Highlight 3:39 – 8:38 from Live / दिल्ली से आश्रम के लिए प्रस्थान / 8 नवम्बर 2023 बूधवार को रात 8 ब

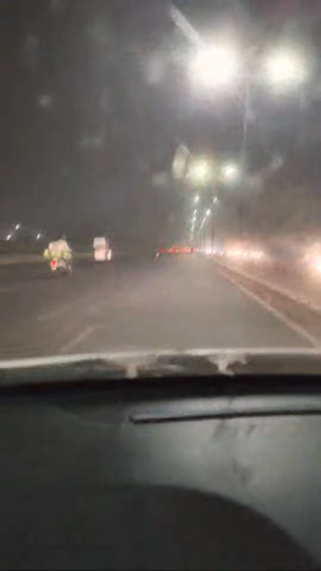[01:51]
केसे हो यह मार्ग है शिलम पूर्टू खन्ना मार्केट पसड़ा दिल्ली का पसड़ा है इदर पसद्स्या के अधियों
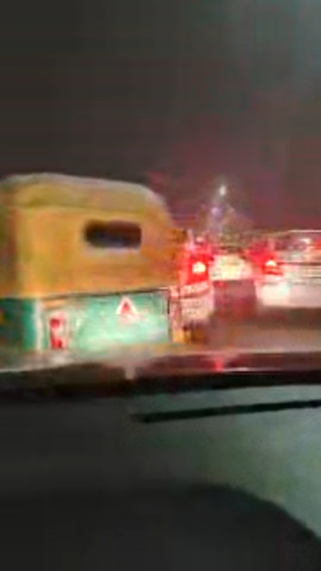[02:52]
माला परताप का बसड़ा है हाँ माला परताप बसड़ा
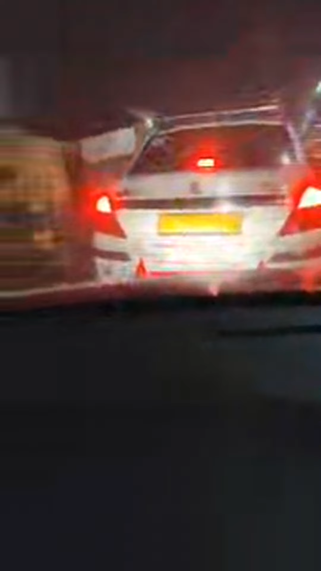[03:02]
ये लाल बत्ती हो रिखी है इसलिए इसलिए इदर ट्राफिक लग रहा है